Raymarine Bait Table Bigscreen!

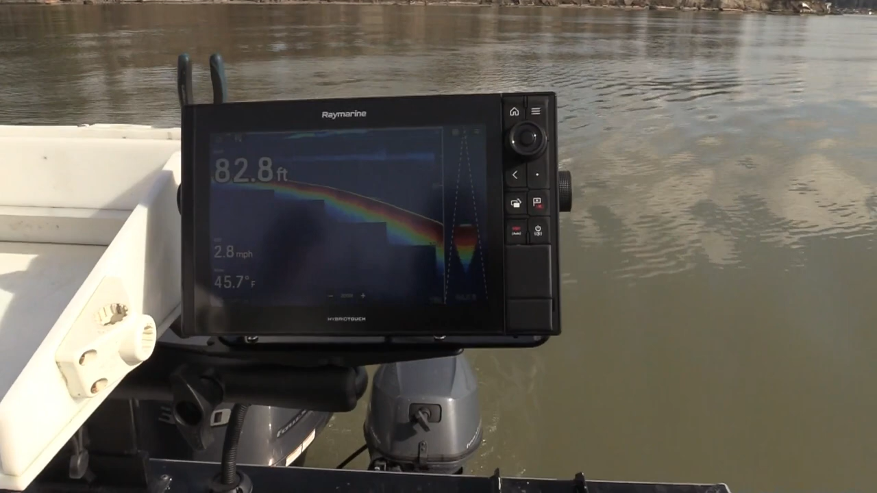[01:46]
On screen: depth 82.8 ft, water 45.7°F, speed 2.8 mph
what what unit is this Mike and tell us about the features yeah this is a 12 inch Axiom Pro this is our hybrid touch touchscreen
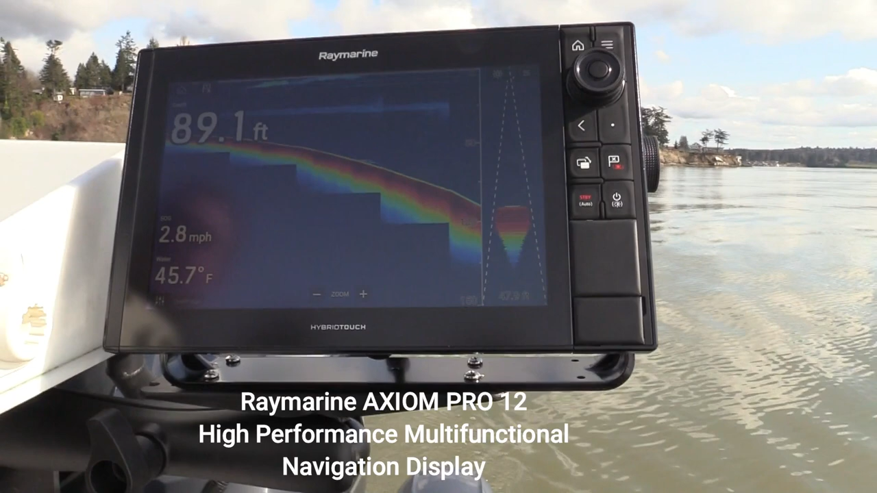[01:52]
On screen: depth 89.1 ft, water 45.7°F, speed 2.8 mph
unit it's got rotary knobs and buttons on there for for using the thing when it's wet and salty out
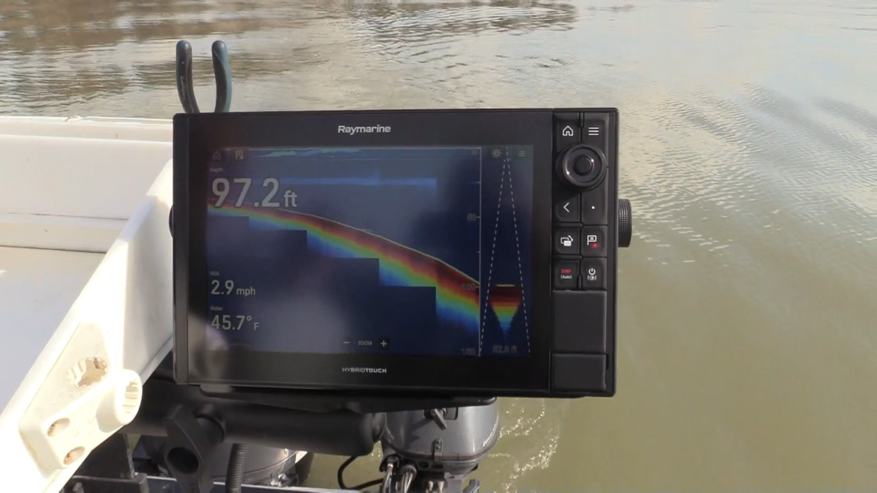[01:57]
On screen: depth 97.2 ft, water 45.7°F, speed 2.9 mph
and we've got a one kilowatt airmar chirp transducer it's a SS 175 high
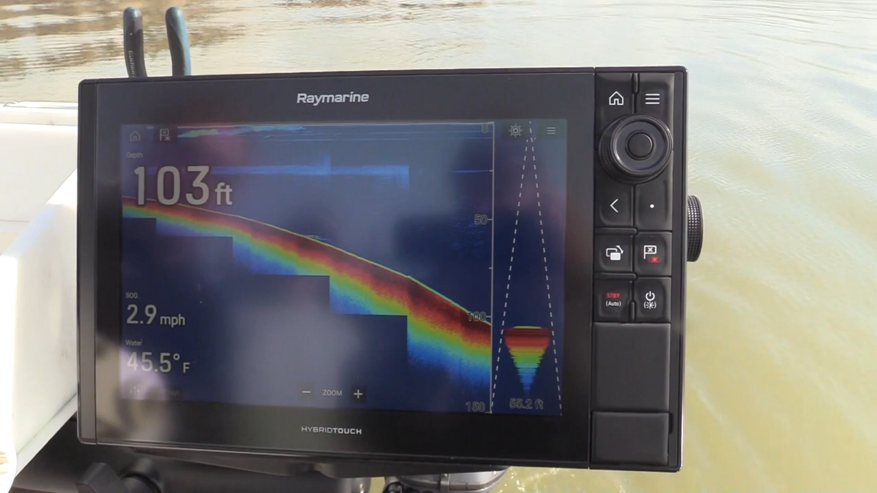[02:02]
On screen: depth 103 ft, water 45.5°F, speed 2.9 mph
white chirp you can just see how clean and crystal clear the bottom is we've got our cone
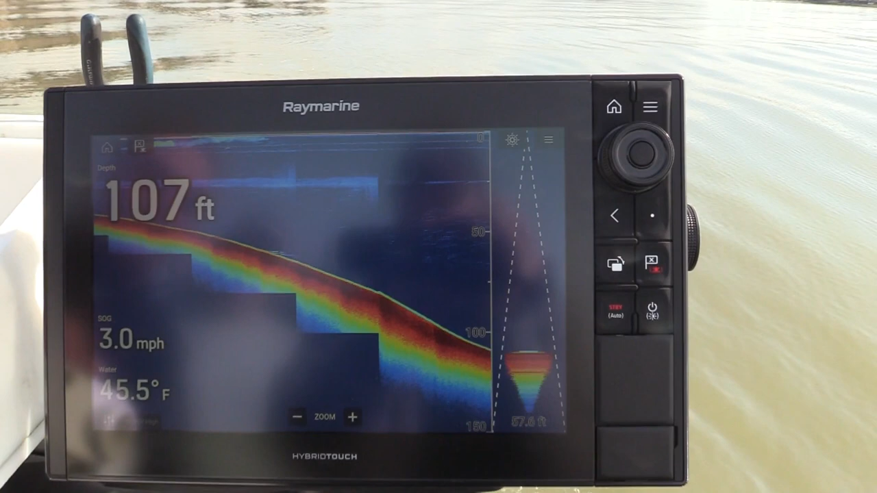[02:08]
On screen: depth 107 ft, water 45.5°F, speed 3.0 mph
a scope on here so we're in a about 109 110 feet of water and our our surface area on
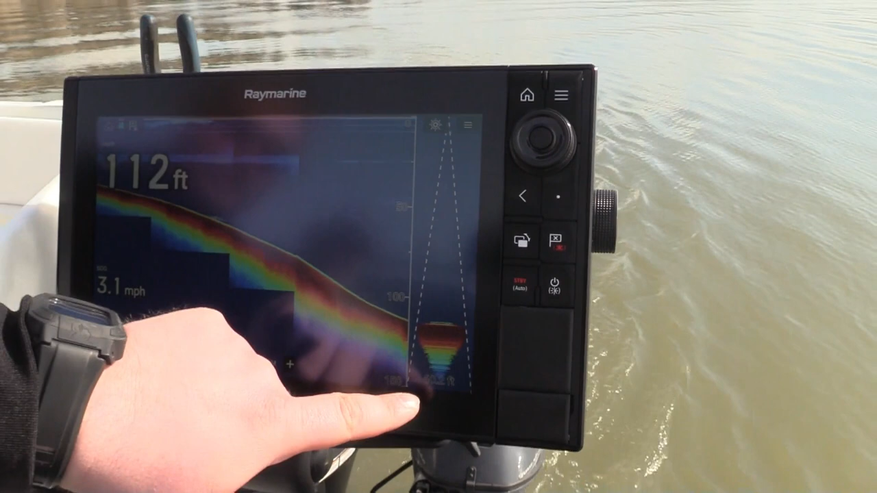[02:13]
On screen: depth 112 ft, speed 3.1 mph
the bottom we're looking at it's actually about 60 feet right and in very clear image we're not
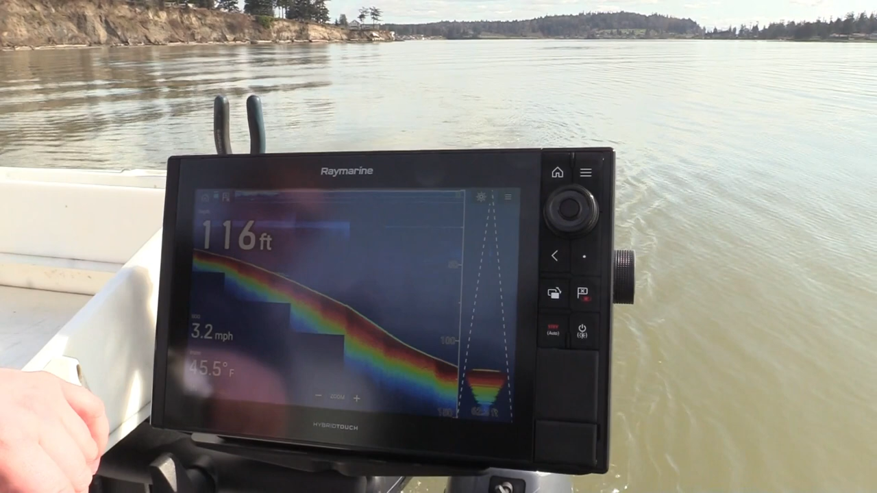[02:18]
On screen: depth 116 ft, water 45.5°F, speed 3.2 mph
getting any discoloration any interference really really clean bottom we're looking